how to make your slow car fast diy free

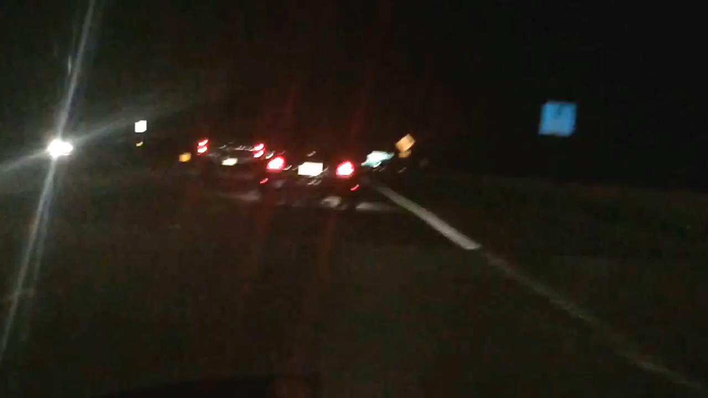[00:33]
We're coming back from picking the pre-loot up, going 50 miles an hour because the hood does not go all the way down and we do not want it to pop up driving on the highway. Fucking car.